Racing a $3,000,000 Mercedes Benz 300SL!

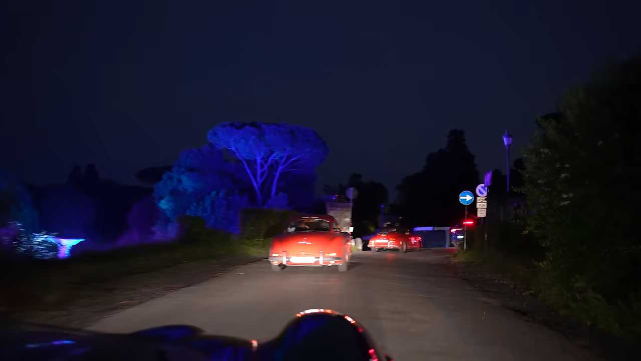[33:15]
Rolling into Rome. Look at the blue lights over there. What is this place? Are we going through a cemetery?